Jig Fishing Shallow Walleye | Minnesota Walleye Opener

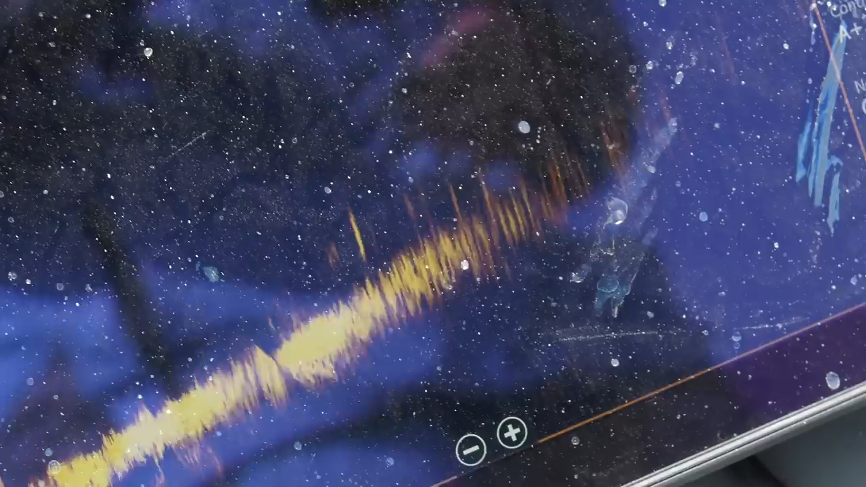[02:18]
Oh, oh, oh, there's one right there. There's a couple of them here, right, right off this angle here.